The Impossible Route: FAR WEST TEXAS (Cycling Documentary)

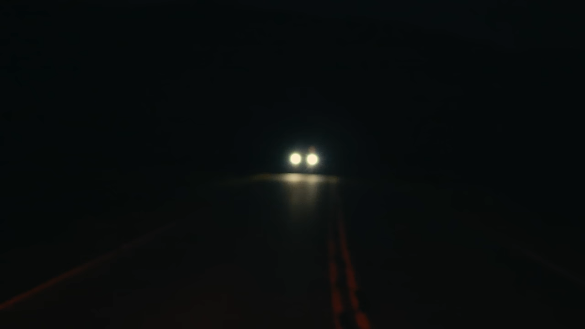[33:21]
The stars are unbelievable. We can see the road from the moonlight.